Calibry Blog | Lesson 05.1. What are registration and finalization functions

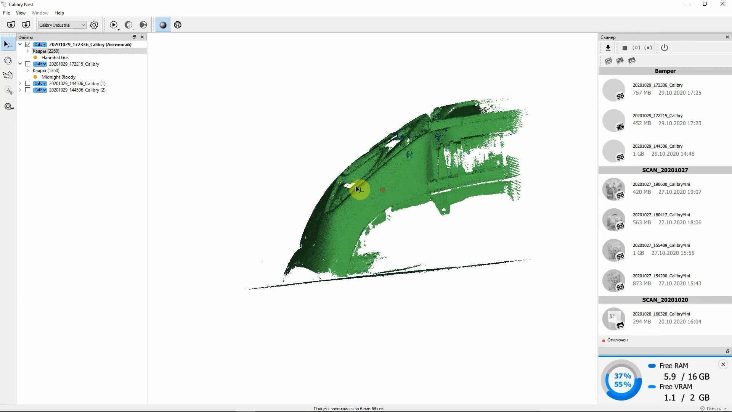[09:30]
Otherwise, it will mess up your final project.
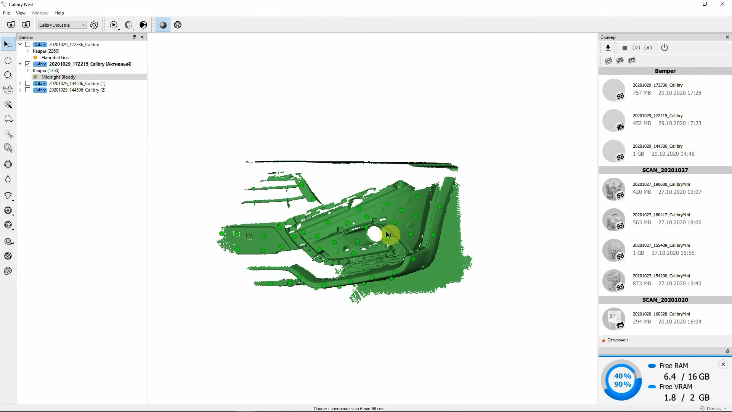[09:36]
Now let's clean up the 3D models. Cleaning is necessary for merging.
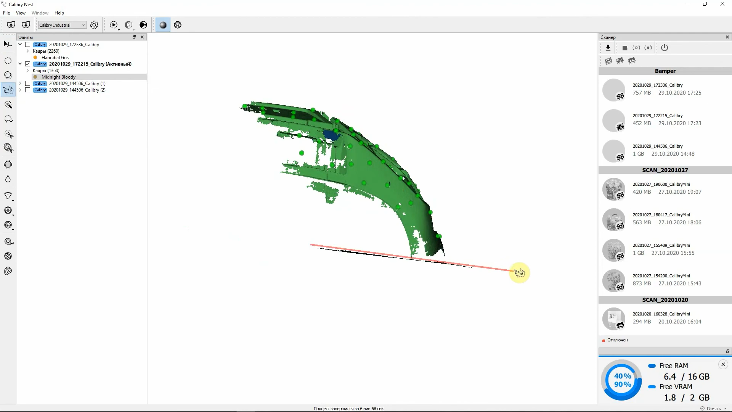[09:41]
Sometimes projects that we merge aren't linear and may have unnecessary walls or objects that might obscure the main object,
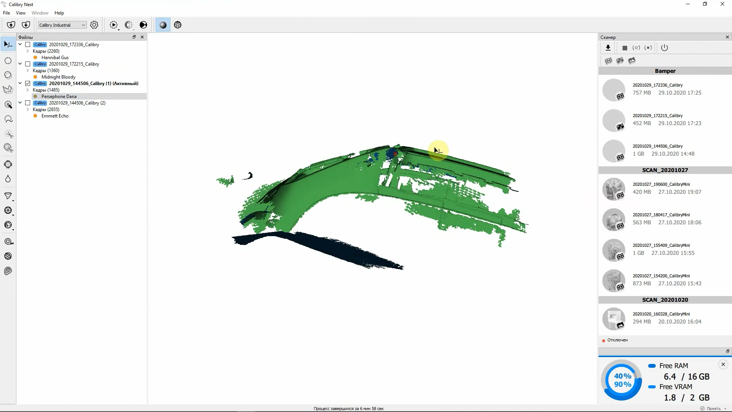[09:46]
which can lead to inability to set mutual points.
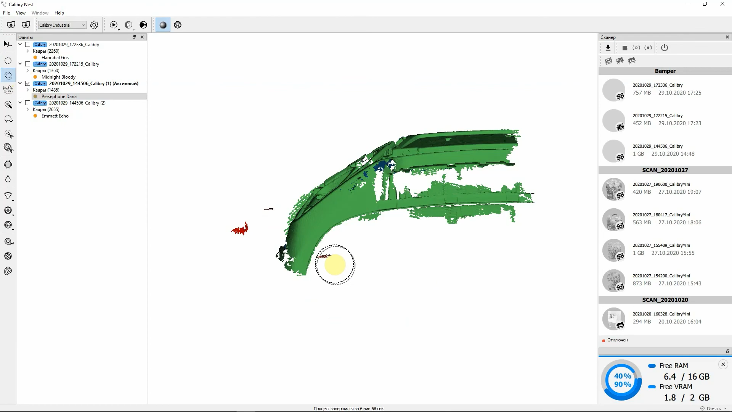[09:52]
That's why now we need to delete all the redundant objects.
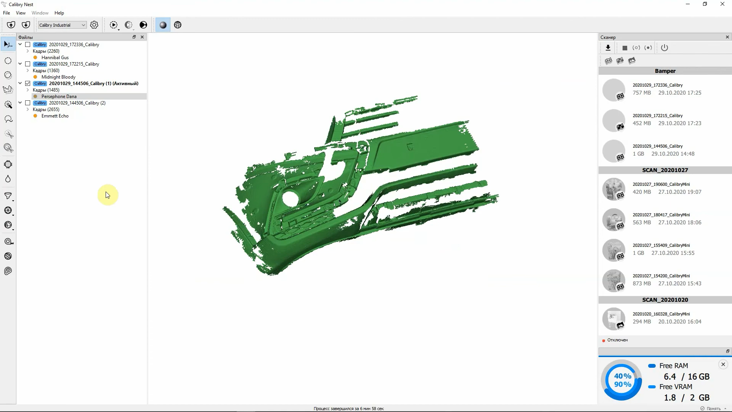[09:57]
I'm deleting them with the lasso tool,
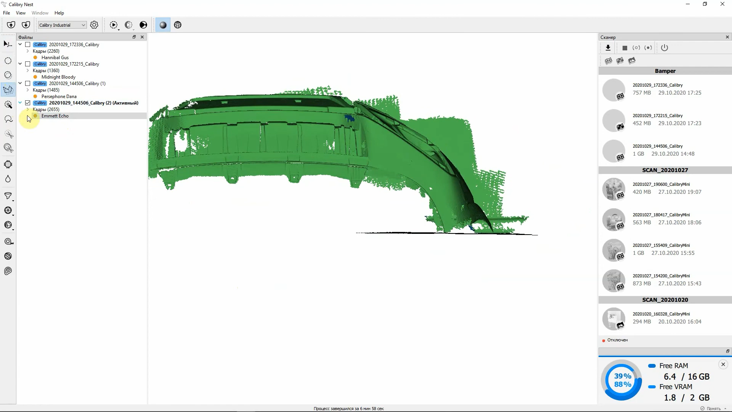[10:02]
but also you can use either the marquee double side brush, which erases every surface underneath it,
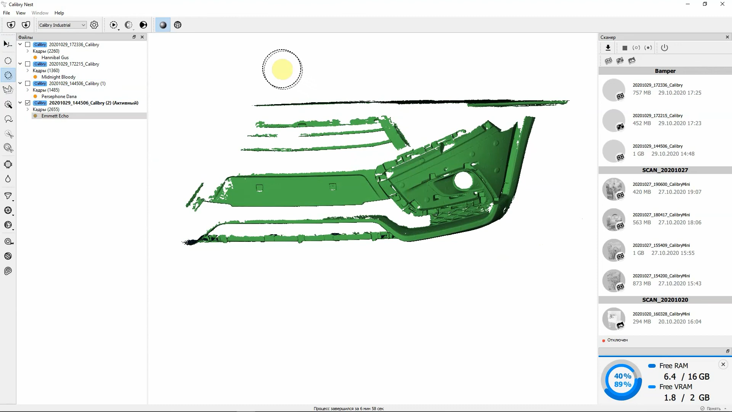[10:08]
or marquee brush, which erases only a selected top surface.
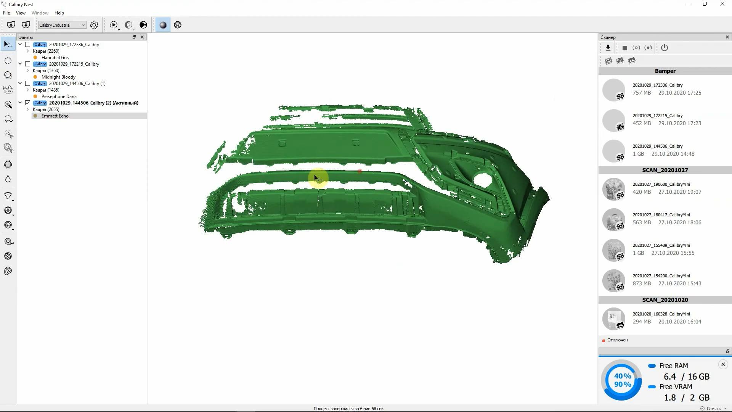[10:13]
I've cleaned up the models and now what I'm going to do is I'm going to clean up the frames.
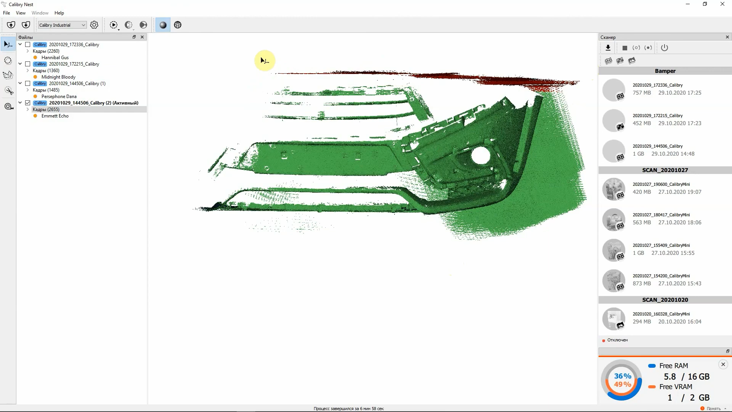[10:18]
At times your PC might be running low on
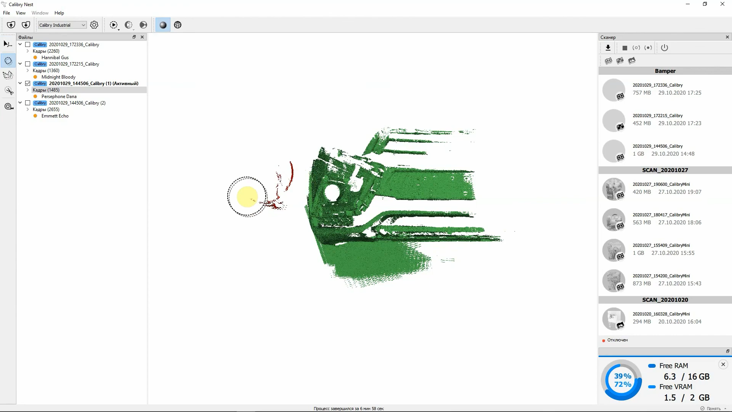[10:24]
video RAM and then a little error might pop up saying that the number of visible frames has been reduced.
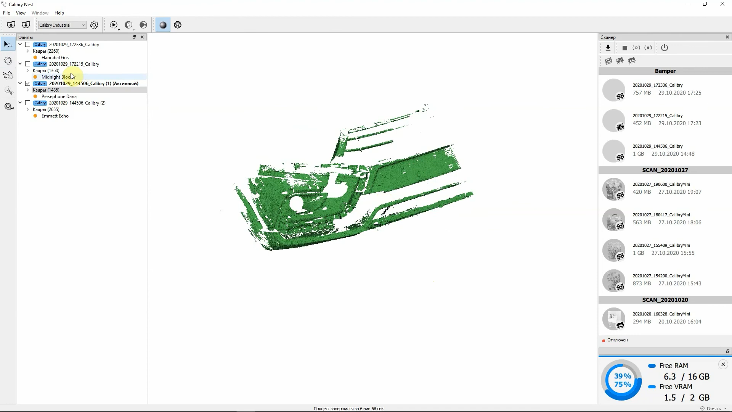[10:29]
By deleting redundant data like the floor,
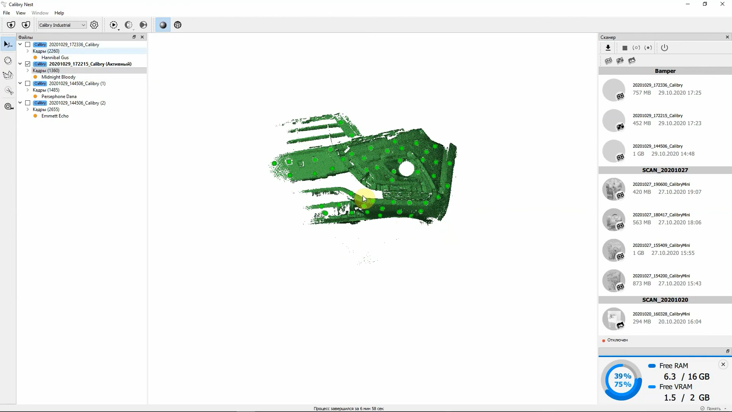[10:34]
video RAM will free up and you will see more data than you did when it was hidden.
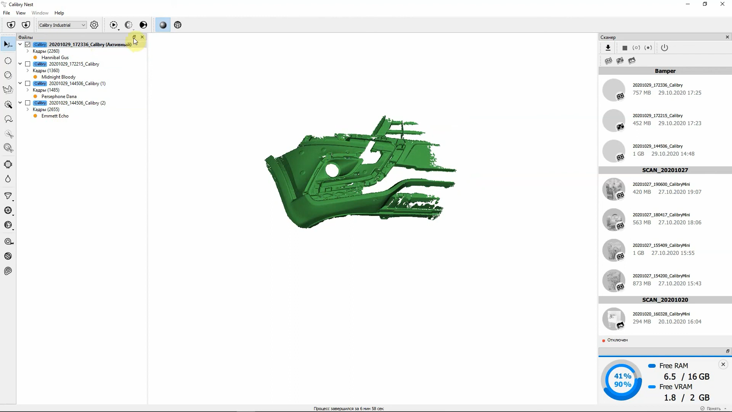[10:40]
I've cleaned up everything here. Now what we've got is clean models and frames.
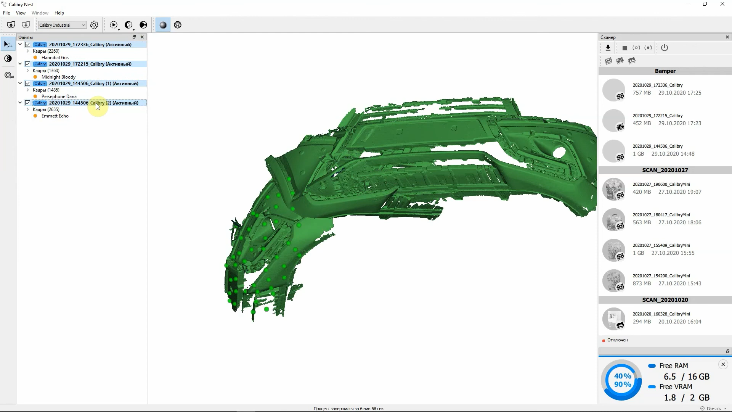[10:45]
Now we need to merge all of them. I've got a model in each project.
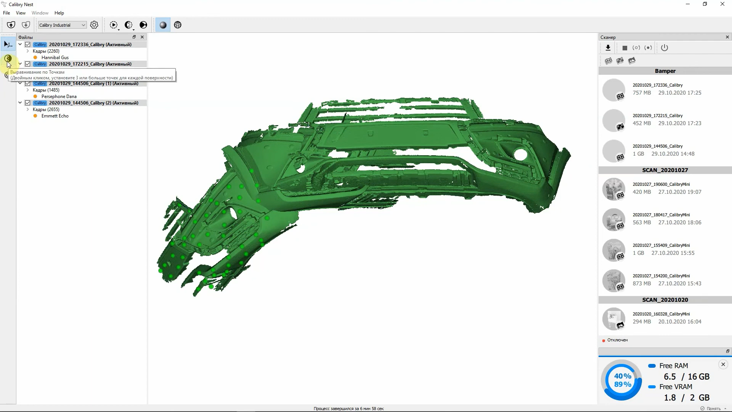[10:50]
I select all of them holding CTRL and now with the help of the aligning button, I can merge all the projects into one.
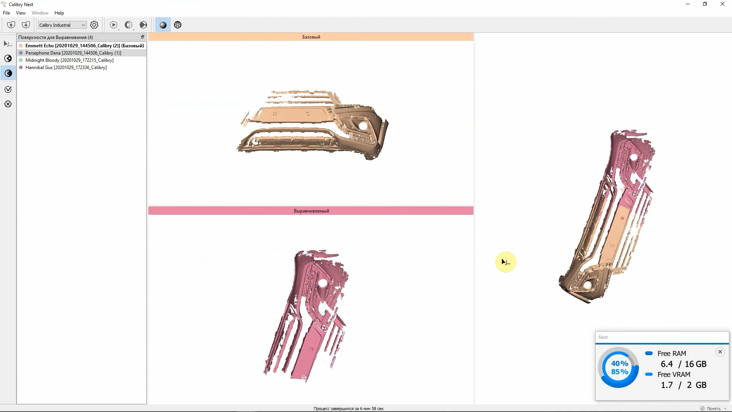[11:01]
Two projects I got after splitting up the original project are already aligned,
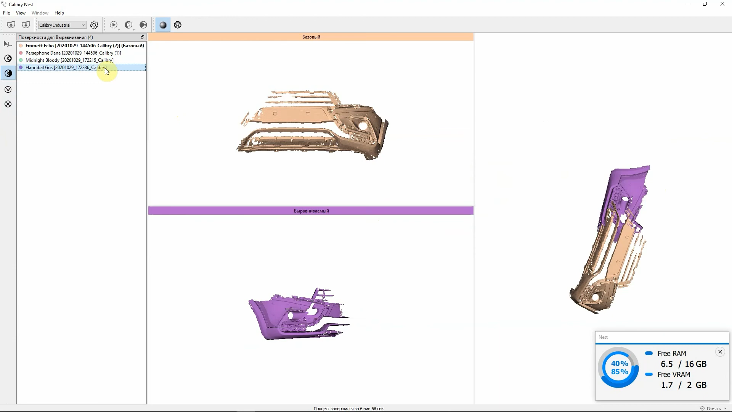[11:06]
but since there still was some minor misalignment, I need to select three mutual points
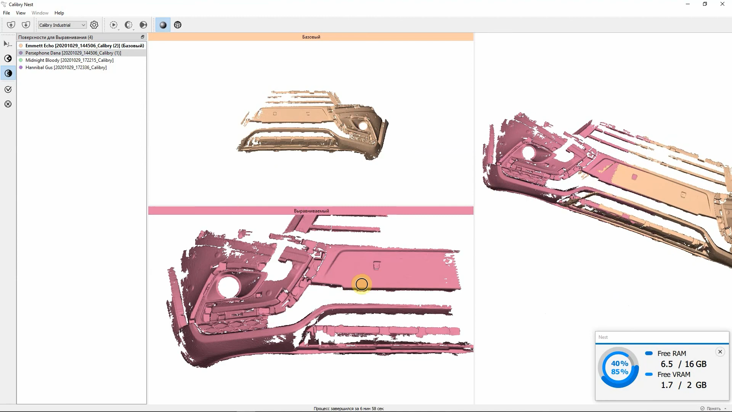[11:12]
as I would normally do to align several scans together. After mutual points are selected, all parts of the bumper were properly aligned.
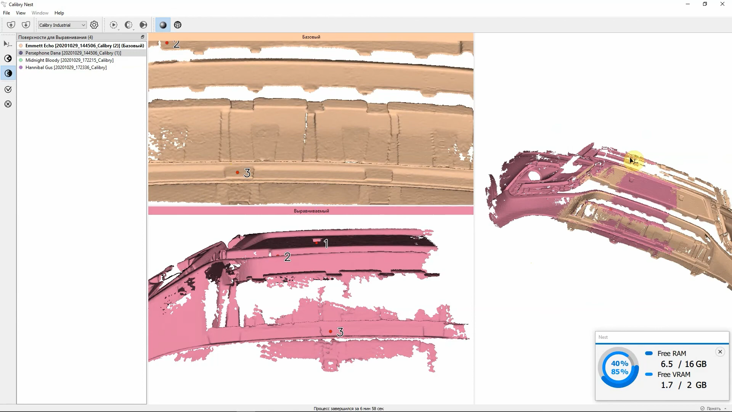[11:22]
The project that has the most data should be set as base, so to merge all the rest pieces to it. Projects which have been merged into a base project are labeled with letter A. In the main panel, you can see the projects that have been merged together.
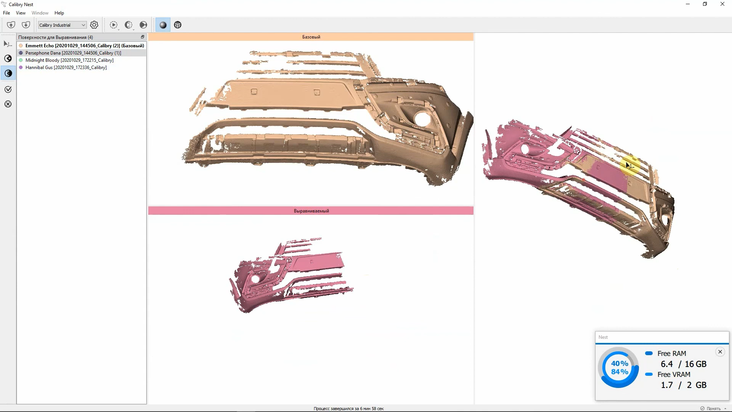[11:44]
To add an aligned project to a base project, you need to click the add to base icon.
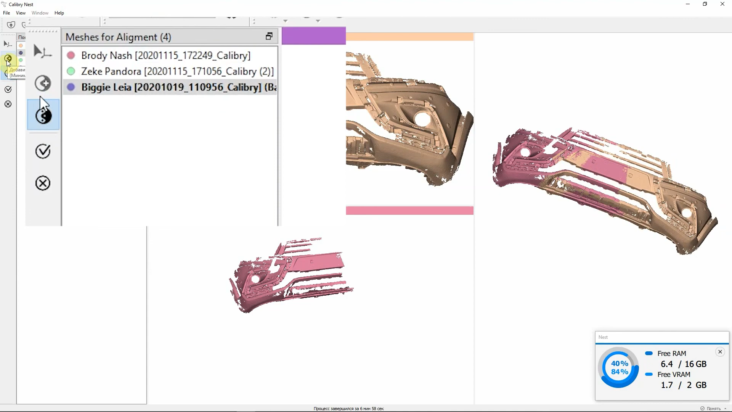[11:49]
Now we've got three projects instead of four. Next, let's select the project which was scanned by markers.
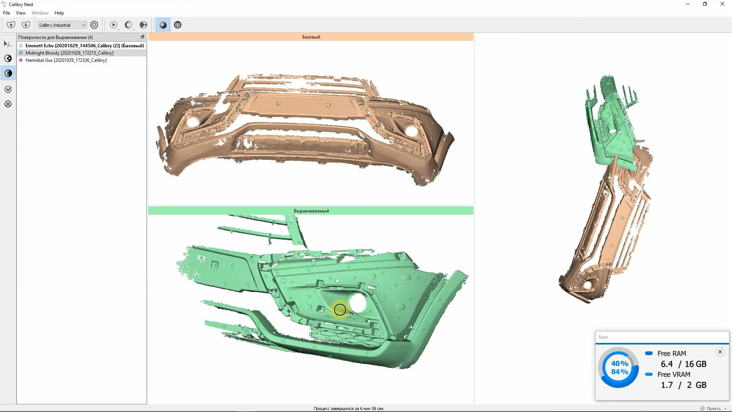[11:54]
It's the only marker project in our collection.
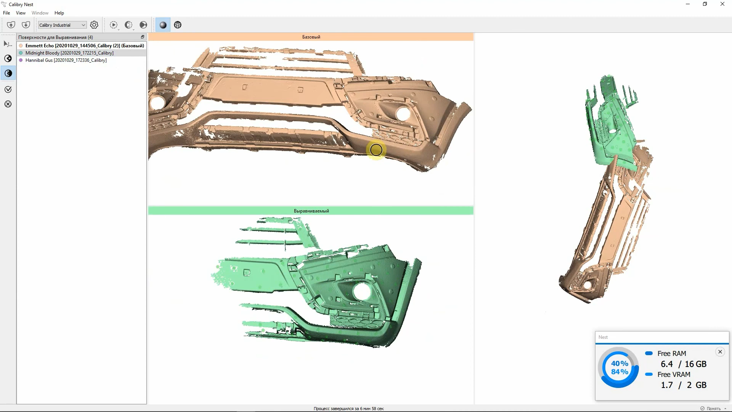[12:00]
And that's why we need to specify three mutual points on it and on the base project. I've already specified those and I will add it to base.
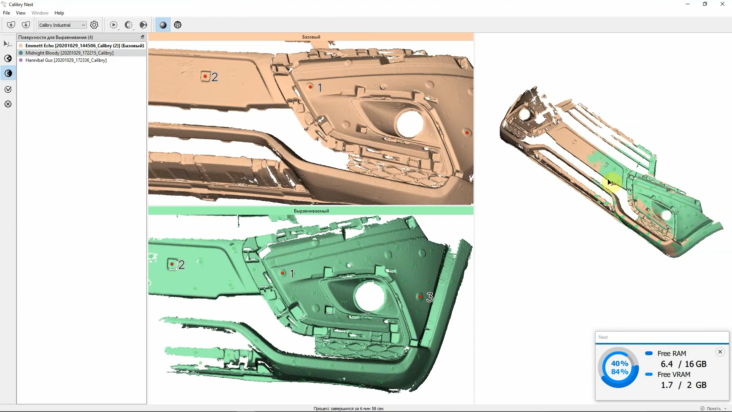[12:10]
I'm doing the exact same actions to the last project.
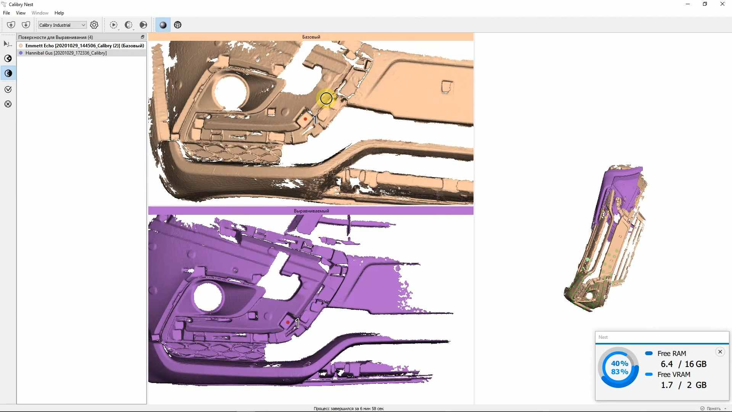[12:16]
It has a line to base and I can add the project to it.
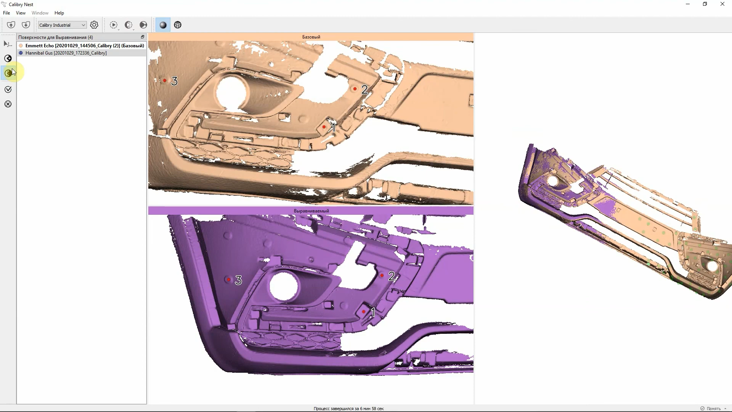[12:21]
And voila, all four projects are merged into one.
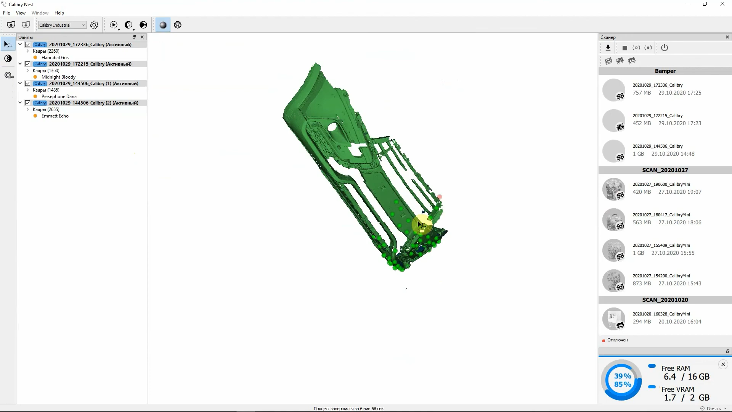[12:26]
This example illustrates that it does not matter which mode you were scanning in. All modes can be combined at post-processing. To get a single 3D model out of all four projects, I need to click a start multiple non-texture. This function runs the same algorithms as the regular start non-texture, but it treats the frames of all selected projects as if they were frames of one project.
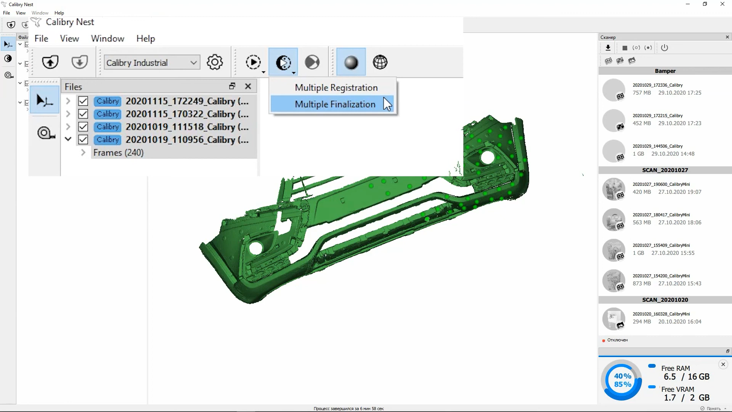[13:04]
Also, if I hold that button, I can run registration and finalization separately. Again, doing that could save you some time if any of the projects need to be fixed. Multiple registration aligns all frames and multiple finalization creates a final 3D model. Yet again, you can notice that after the model has been finalized, one of the projects didn't align properly to the other three. Let's find out which one. This is exactly why Calibri Nest has an option of independent registration, to see what might go wrong.
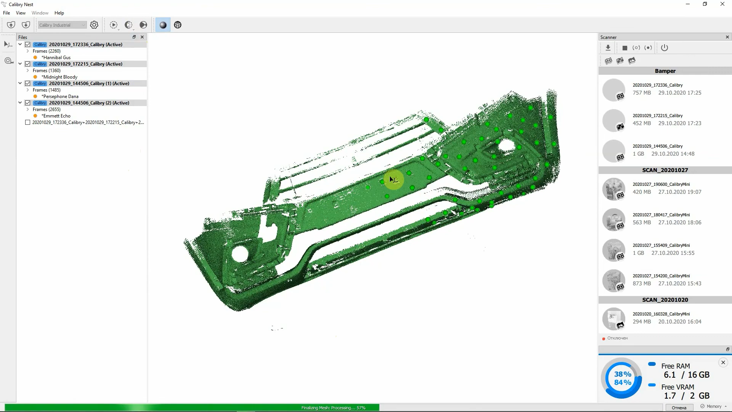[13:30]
Also, you can see that the models now are marked with an asterisk, which means that they aren't usable for merging. The frames of all four projects are now linked and not independent. To re-register all these projects, we need to run registration on each of them yet again.